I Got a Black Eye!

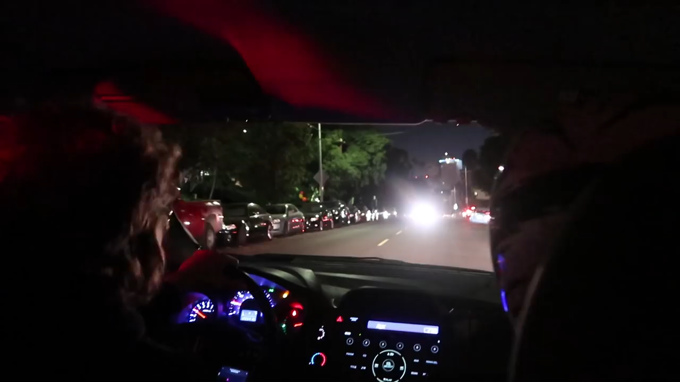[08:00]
Just get out of the way! Out of the way!